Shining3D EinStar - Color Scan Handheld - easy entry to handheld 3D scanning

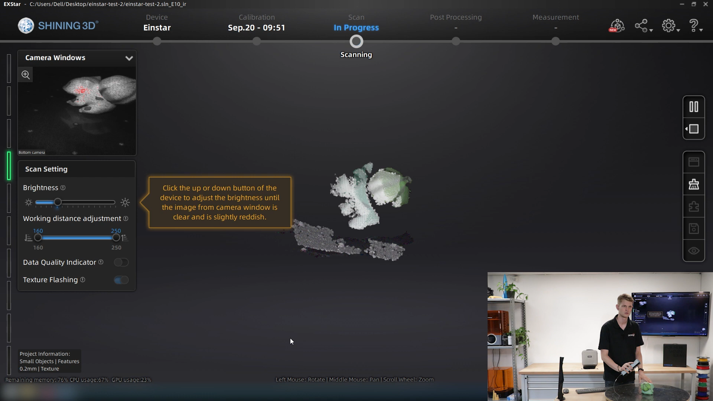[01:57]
Let's do it like this, that looks pretty good.
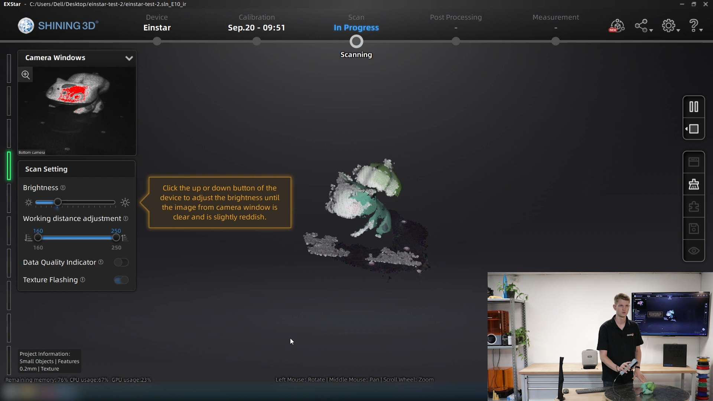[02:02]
I'm going to move it in front of me.
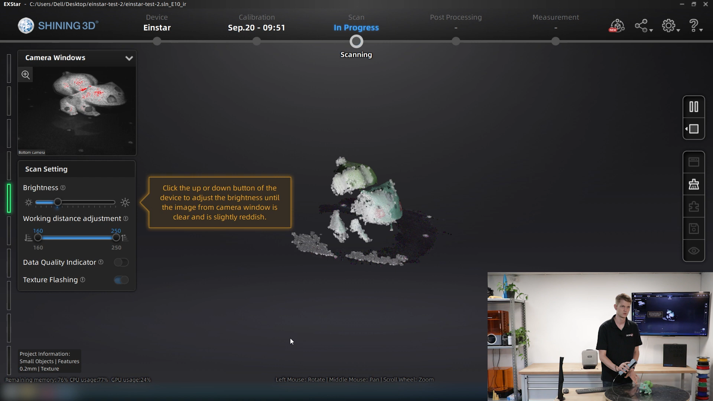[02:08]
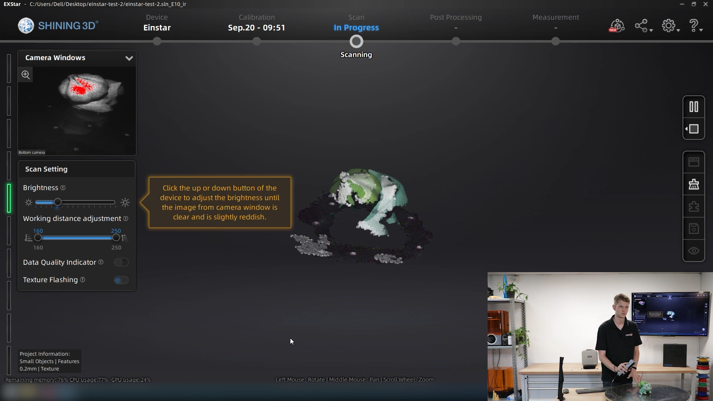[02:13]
So we've made our first circle of my object.
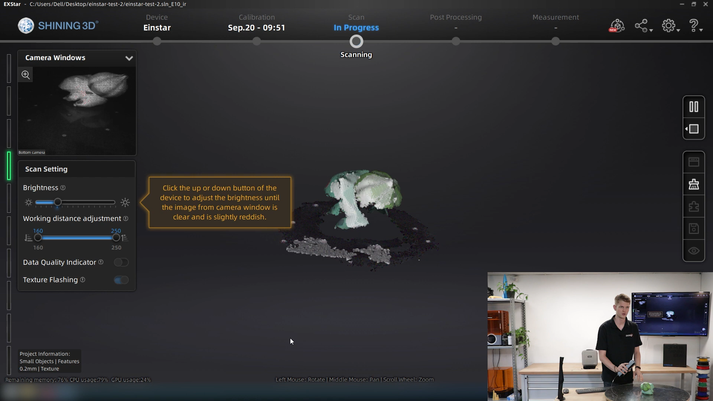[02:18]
And then I'm going to rotate the scanner sideways, so I can capture more data.
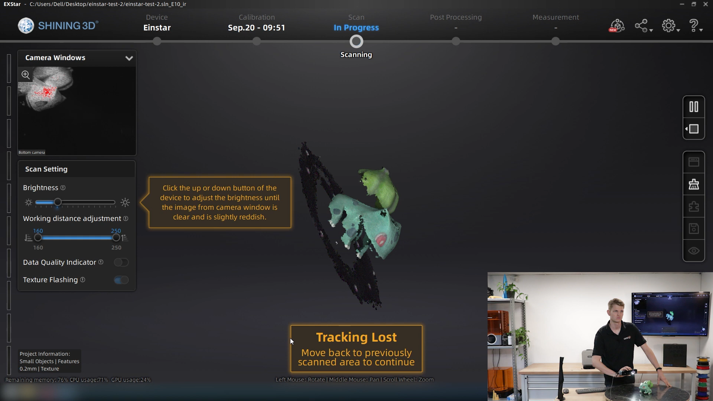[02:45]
I'm trying to get the underside of that bulb, but it's not working that easily.
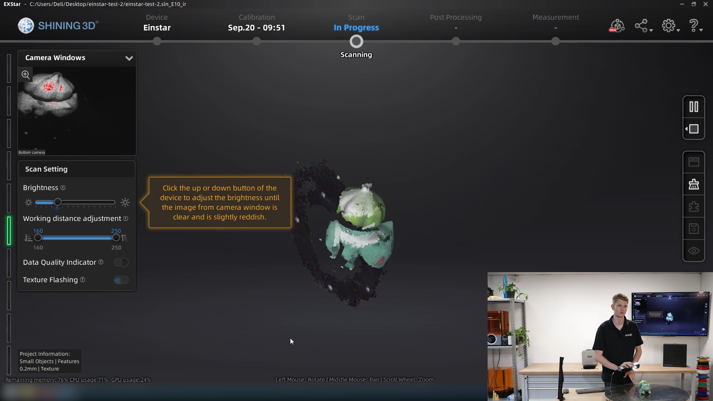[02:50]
Because it is still quite bright.
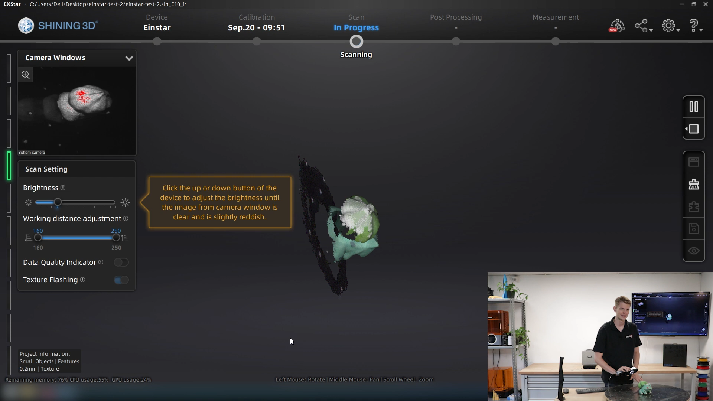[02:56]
I am not in the optimal scanning environment.
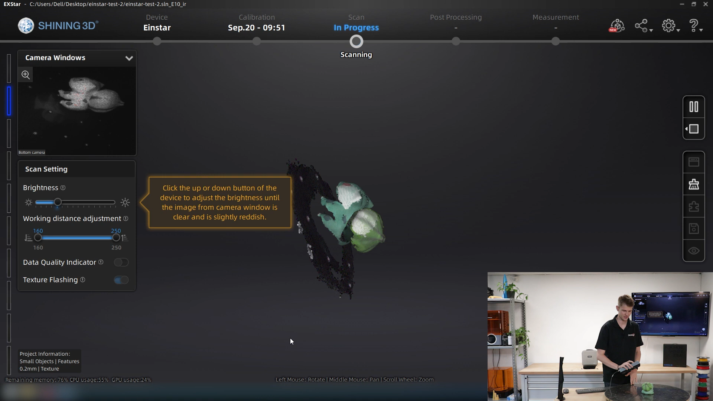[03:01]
But it does work, so I'm going to pause it here.
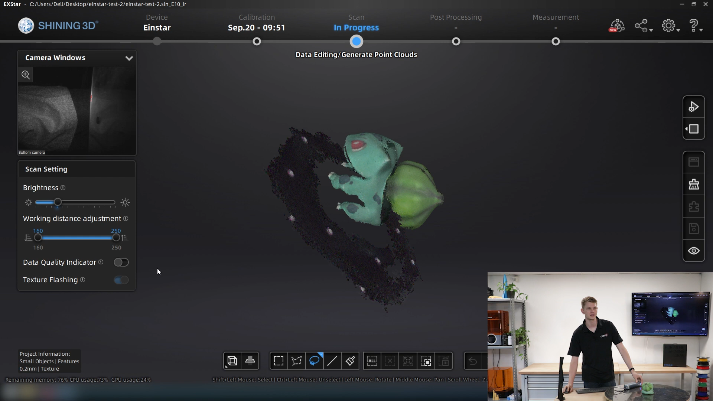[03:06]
I could now also use that data quality indicator that I talked about previously. So it says red for almost the entire model, but it's happy with that upper side of the bulb.
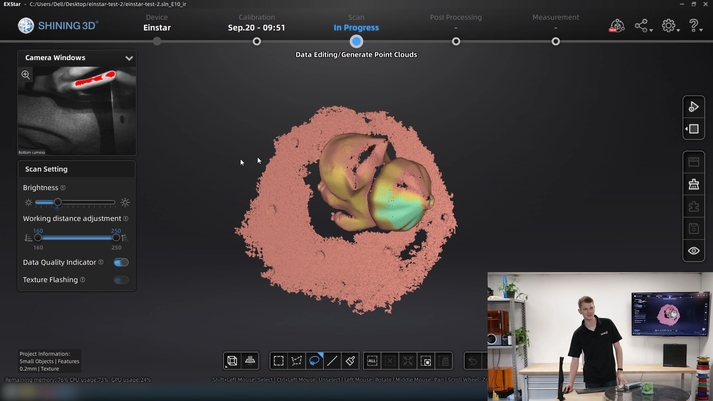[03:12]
So I'm actually going to go back and scan a little more for this top area, where it is saying that it doesn't have sufficient data.
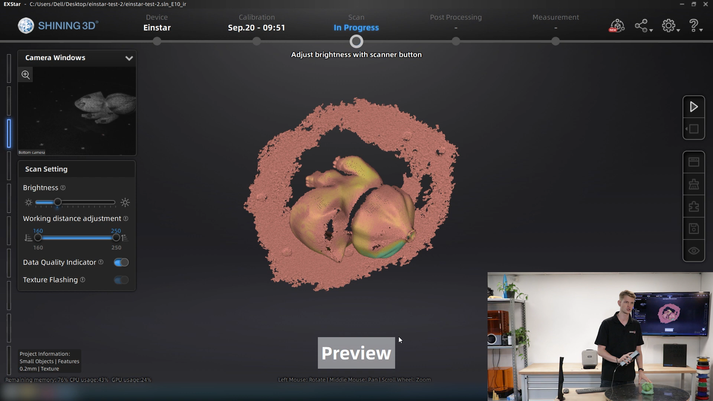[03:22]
So I want to improve the scan this bit.
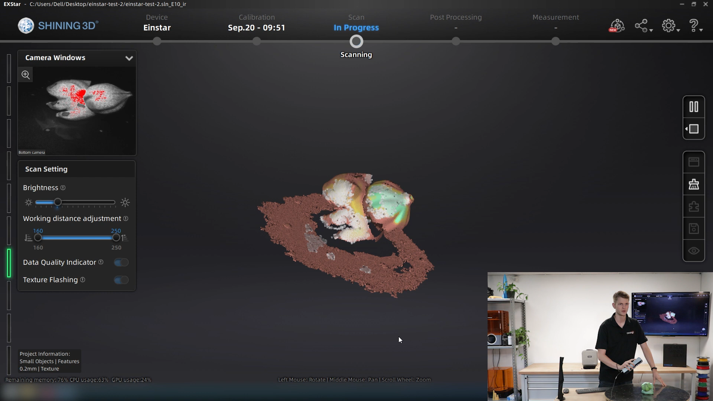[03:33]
Just hold the scanner there, rotate the model a bit,
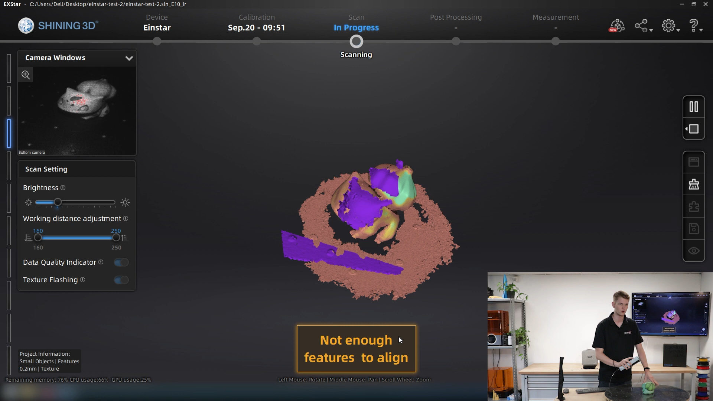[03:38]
and we can see how more and more areas are going from red over to yellow and then green eventually as well.
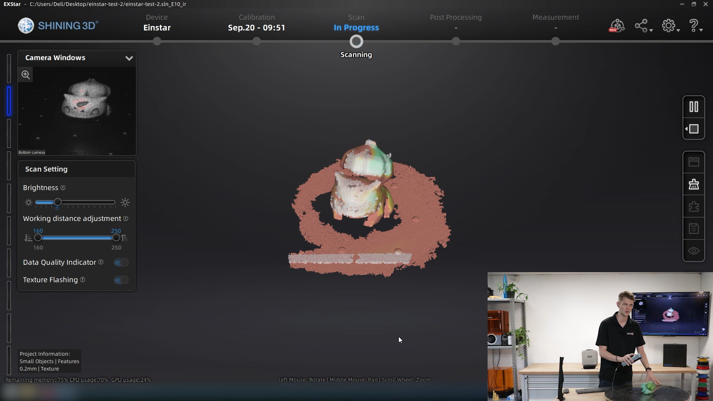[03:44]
And this data quality indicator is going to be a great help, really, when scanning larger objects as well.
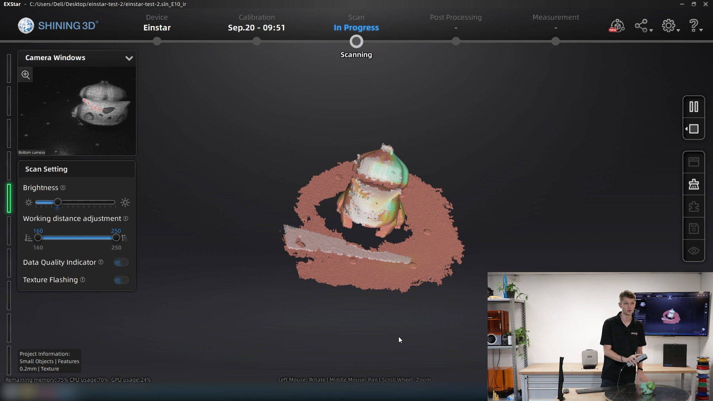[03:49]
Just to give you an idea of, am I finished with my scan, or should I continue picking up some areas?
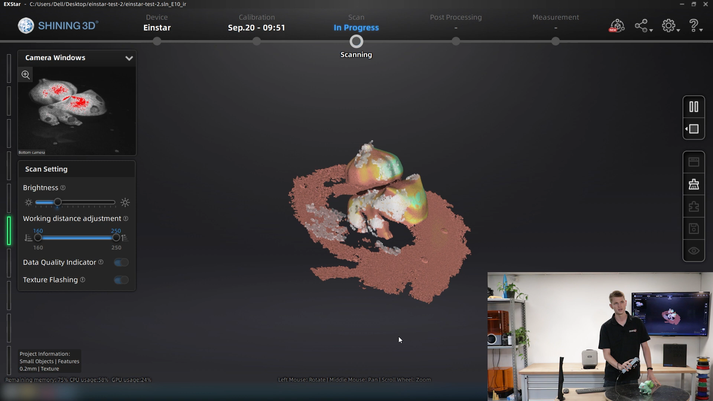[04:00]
And of course, you can still decide the way I will in a minute. I'm going to say that this is actually good enough,
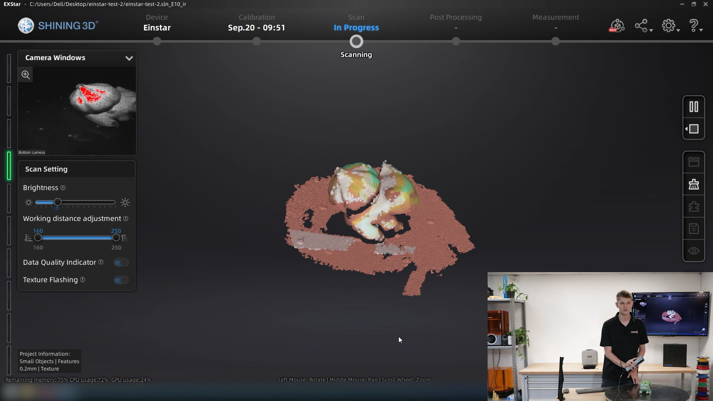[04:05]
and I'm happy with some of the red areas that do still exist, because I say that the data
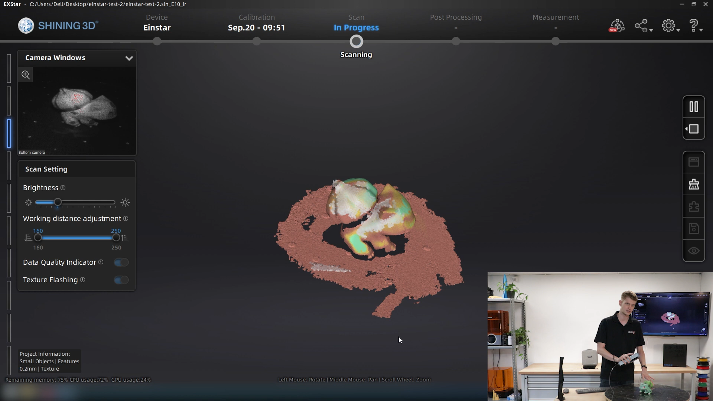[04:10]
here is now sufficient for my purpose.
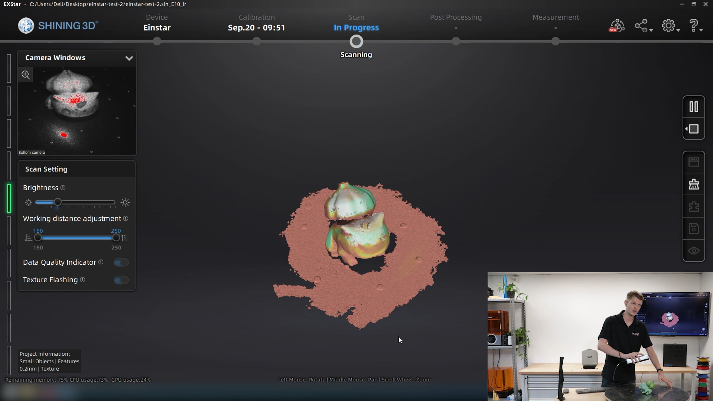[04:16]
I still want to scan the underside of this Bulbasaur, because obviously I haven't touched that at all, and I'm still missing quite a lot of data for the overall model.
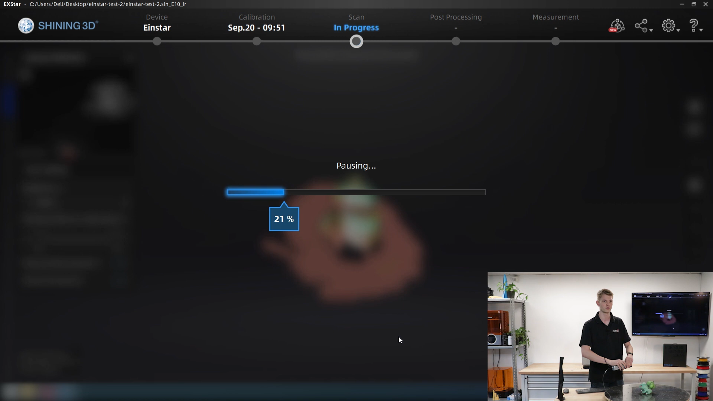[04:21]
So I'm going to pause again, and have a look at this.
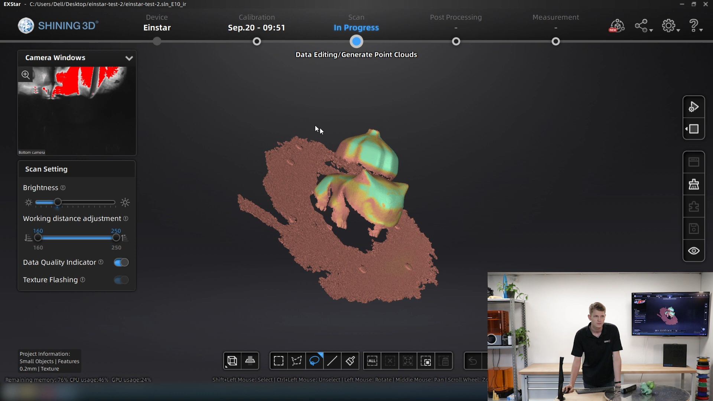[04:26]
Doesn't look too bad. I'm actually quite happy with this.
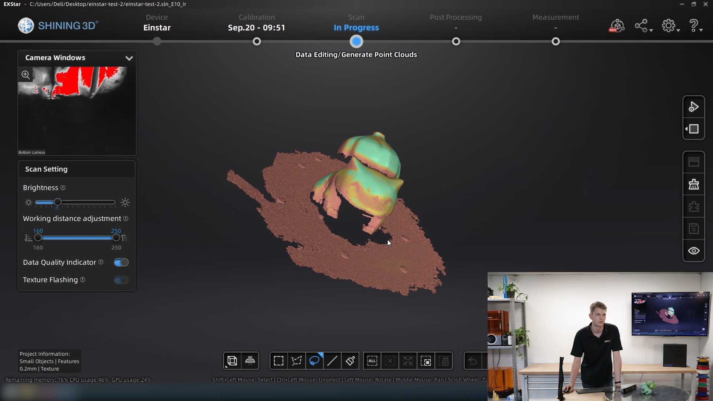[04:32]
So let's make a point cloud out of that bit already.